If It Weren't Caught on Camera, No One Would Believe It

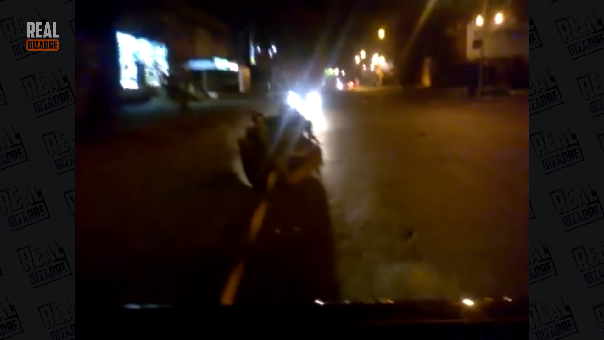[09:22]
These guys are driving around the night city on a couch.